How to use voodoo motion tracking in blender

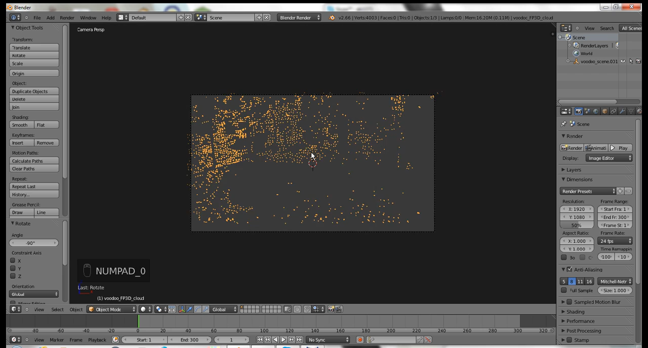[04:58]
Because... If you do this... You can see what they are.